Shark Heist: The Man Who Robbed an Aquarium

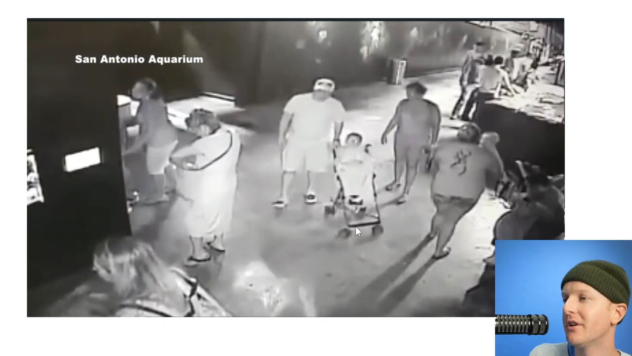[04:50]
Okay, here we go. We have a family in the middle. It seems like there's a hallway this way down here. This is the touch tank area over here. And this is just kind of, I think another section of tanks that people can look into. And I think there are some stairs over here and that's where people are heading. So who looks suspicious? This lady hoisting up her pants.
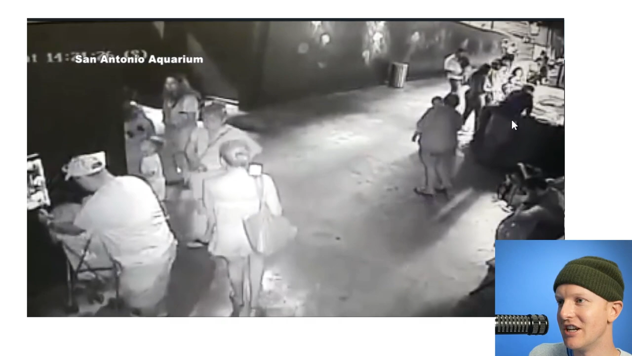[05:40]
He shifts over the side. He reaches in, grabs something.
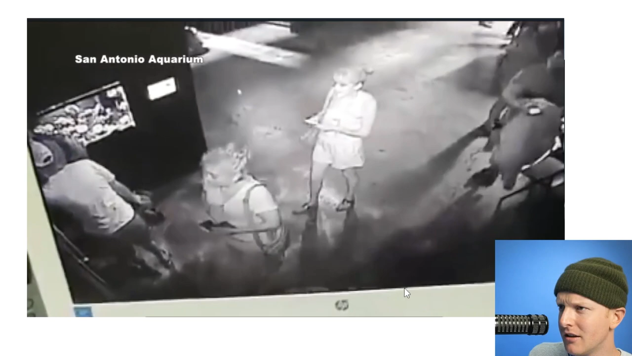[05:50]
And then that guy's a towel over there. Oh man. So this is the, this is the theft in action. Ready? He reaches in, can't grab the shark, shifts around to the other side,
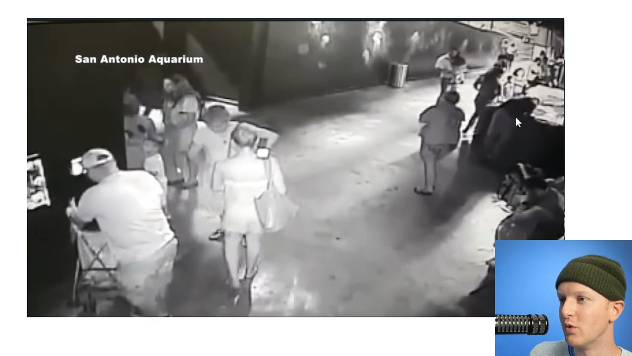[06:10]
reaches in, can grab the shark, grabs it out. Nobody responds. This dude right here, perhaps his buddy goes, follows him towel in hand.